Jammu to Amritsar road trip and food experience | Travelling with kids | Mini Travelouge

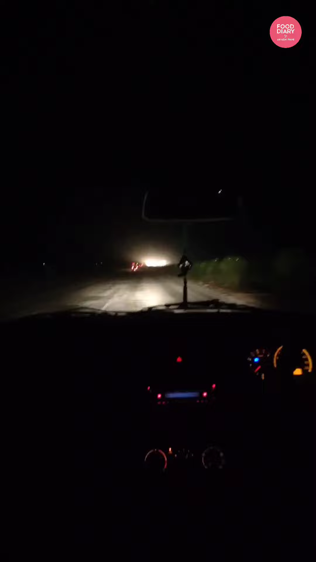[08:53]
नाउ वी आर नियरिंग पठानकोट इवनिंग हो गया अंधेरा हो गया है